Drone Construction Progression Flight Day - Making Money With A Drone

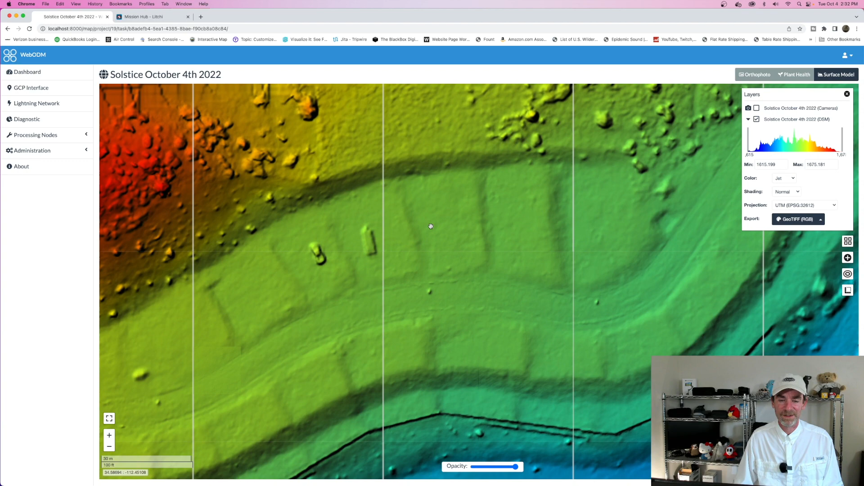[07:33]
So, all of the information that we collected today with MapPilot Pro, those 132 images, you are looking at the results of those 132 images. You can also see a work truck that's out here along with another work vehicle.
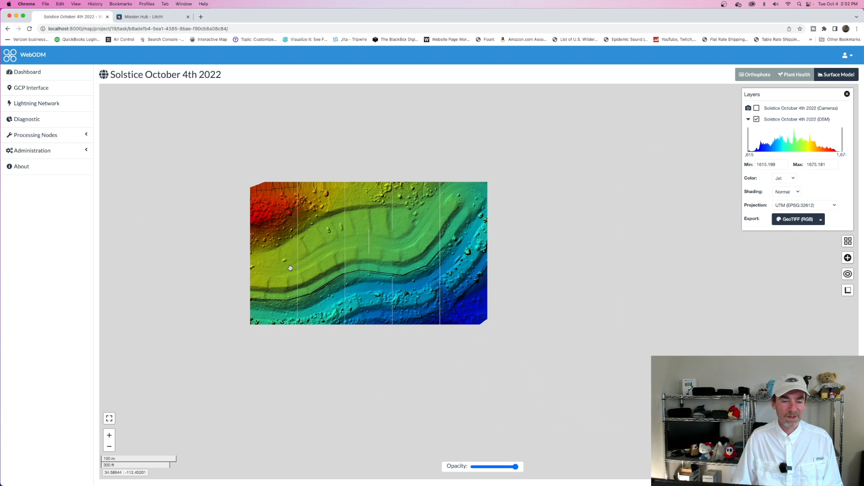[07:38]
And then there's one more. So, there's a couple of construction guys already out on the location.
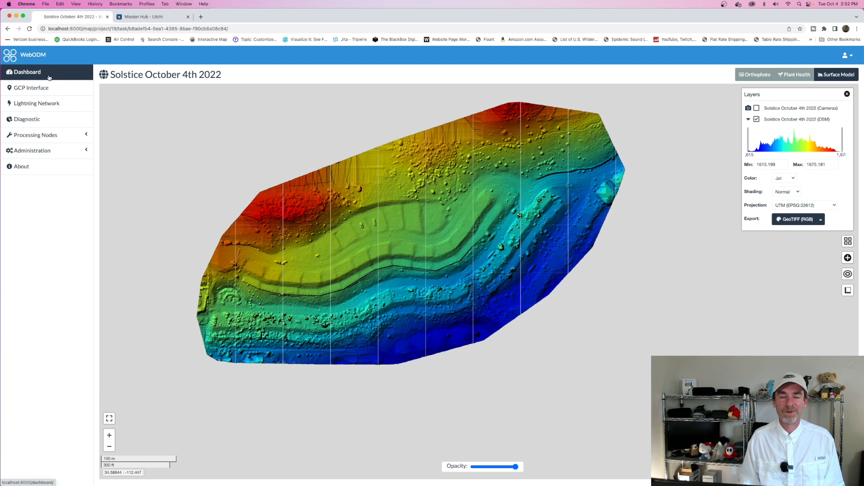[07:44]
But we're just at the beginning here. So, let's go back to the dashboard really quickly.
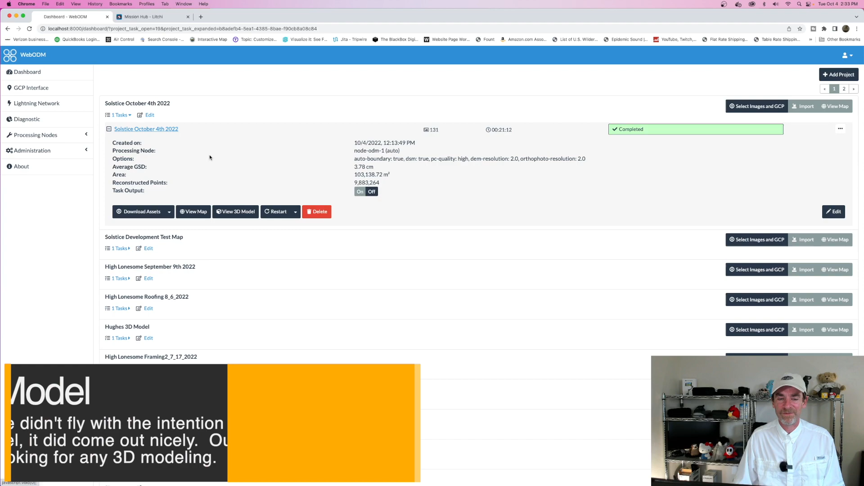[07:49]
And we did not fly this for a 3D model. But I thought you might like to get a look. So, I'm just, you know, zooming in the point cloud here. So, with that capture, not only did we generate our ortho mosaic and our digital elevation model and the surface model, we also generated the 3D model.
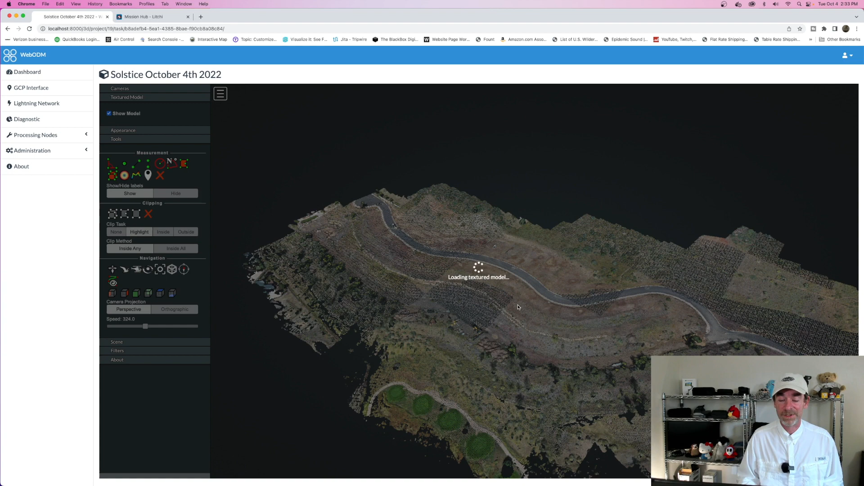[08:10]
I'm going to turn that on to textured for you. So, this was all captured earlier this morning. And once I was done with this, you know, like I said,
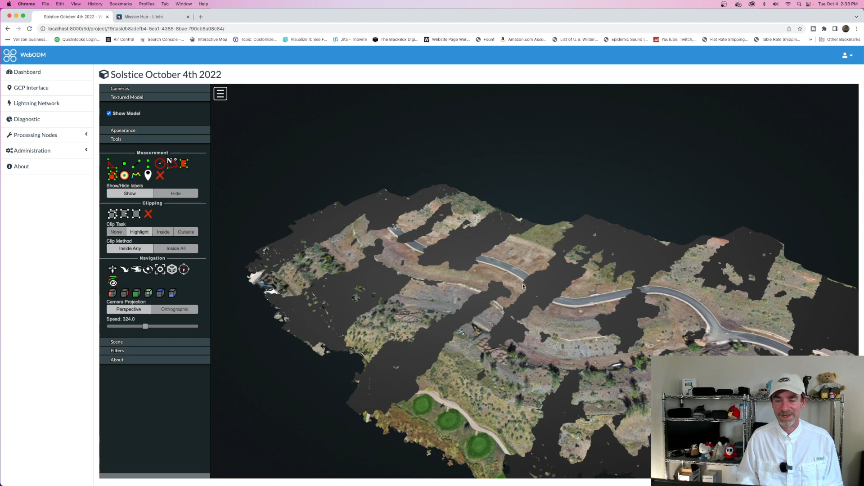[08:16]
getting back to the office, I really always like to see the final output. So, even though we were not flying for a 3D model, this is not half bad. You can definitely see the changes in elevation in here. And you can see the hillside over here where some of those homes are going to be going. And then you can also see the blocked out areas. So, one of my next steps is going to be to start doing some videos of this and actually doing some motion tracking, motion tracking text and motion tracking areas to show each of parcel areas.
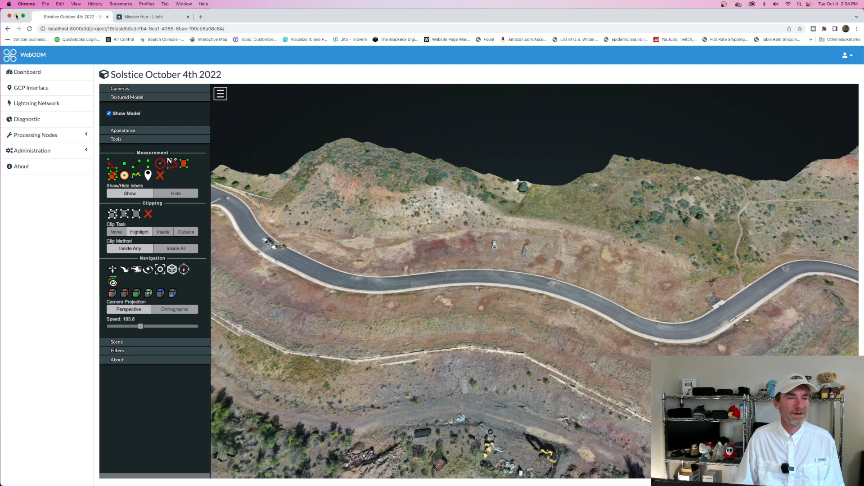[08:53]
So, once we finished up with getting this part done, my next part was not to check out the pre-selected flight paths that I'd already done.